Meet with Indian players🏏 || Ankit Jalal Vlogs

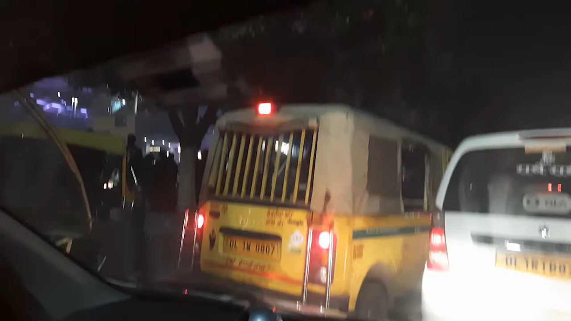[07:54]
भाई वेगस के भारी आधेम पर इतनी भीड़ है यहां पर इतना क्राउड है इतना रश है कि हम अंदर नहीं जा रहे हैं भार भार से ही भार को कुछ खा लेते हैं फिल चले